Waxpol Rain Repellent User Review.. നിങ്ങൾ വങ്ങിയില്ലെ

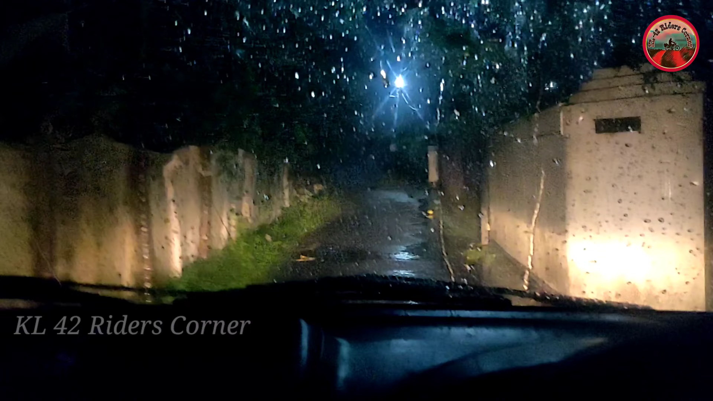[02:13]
വാക്സ്പോള് അപ്ലൈ ചെയ്തിട്ട് നൈറ്റ് ഡ്രൈവ് ആണ്, മഴയുണ്ട്, ഞാൻ വൈപ്പർ ഇതുവരെ ഇട്ടിട്ടില്ല.